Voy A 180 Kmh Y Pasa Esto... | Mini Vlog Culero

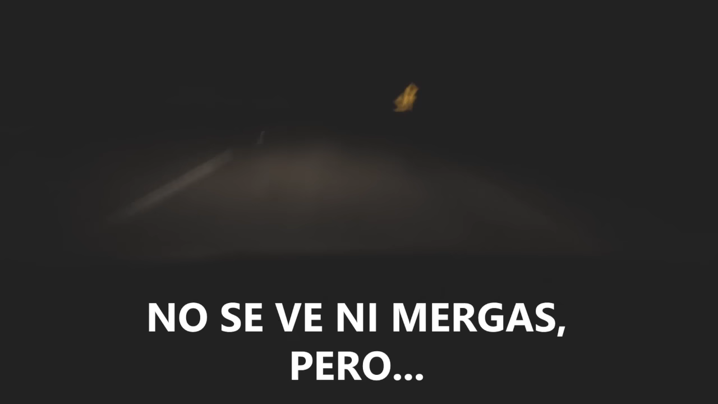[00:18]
No se ve ni mergas, pero ni siquiera sé si se vaya a escuchar bien, pues ya que el micrófono de este teléfono no es bueno. Pero bueno, estoy grabando así.